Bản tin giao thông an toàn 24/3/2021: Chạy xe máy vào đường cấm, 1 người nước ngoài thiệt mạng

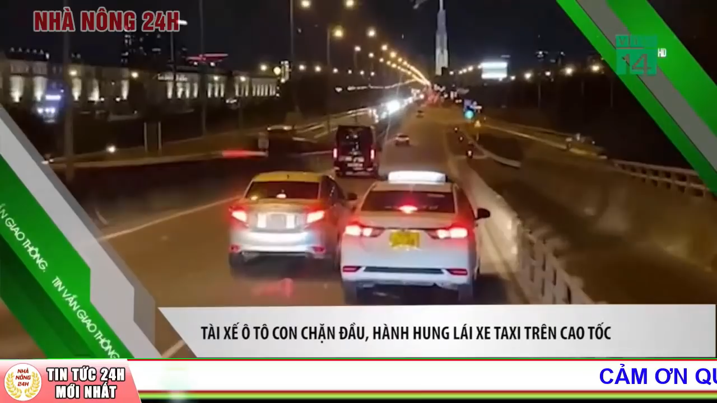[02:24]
Hình ảnh được camera ảnh chỉnh ghi lại trên cấp tốc Long Thành hướng về TP.HCM cho thấy, triều tổ hiệu Toyota Vios liên tục bật đèn xin nhan và bám theo, đồng thời có hành vi ép xe con khác hiệu Honda City coi gắn màu đầu của hãng taxi Vinasun vào sát giải phần cách.